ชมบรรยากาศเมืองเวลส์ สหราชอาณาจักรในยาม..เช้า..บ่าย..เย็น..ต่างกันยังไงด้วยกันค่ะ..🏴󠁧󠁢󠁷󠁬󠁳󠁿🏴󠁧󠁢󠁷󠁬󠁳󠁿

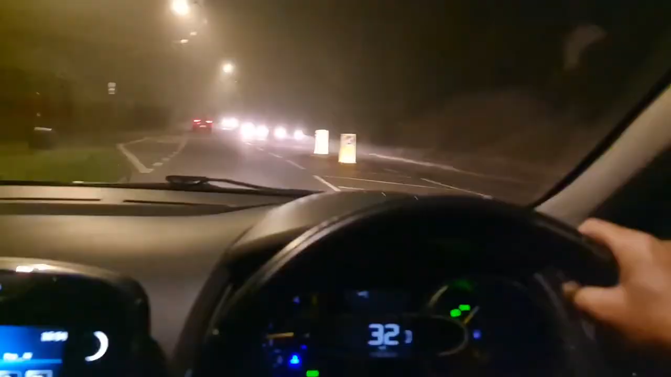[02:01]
ใบไม้เปลี่ยนสีสวยเลย หมอกก็จะประมาณนี้ค่ะเนี่ยเป็นเวลา4:30นะคะอุ้ยเมื่อเช้าอากาศหนาวมากมีน้ำแข็งก่อนหน้ารถเนี่ยเต็มเลย
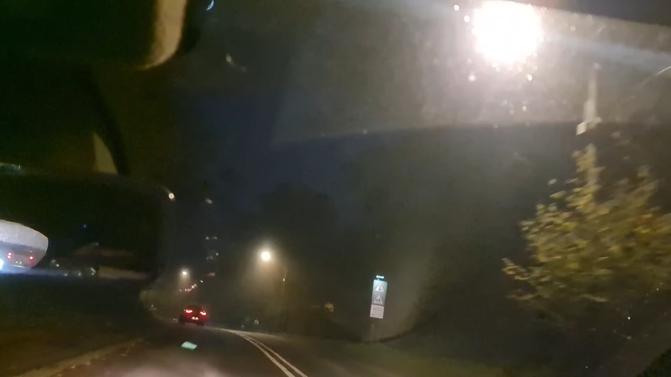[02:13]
ก่อนรถเต็มเลยต้องขูดน้ำแข็งก่อนเกือบสายเมื่อเช้าก็ให้ชมบรรยากาศเนาะฤดูหนาวก็จะประมาณนี้ค่ะเนี่ยหมอกเต็มเลย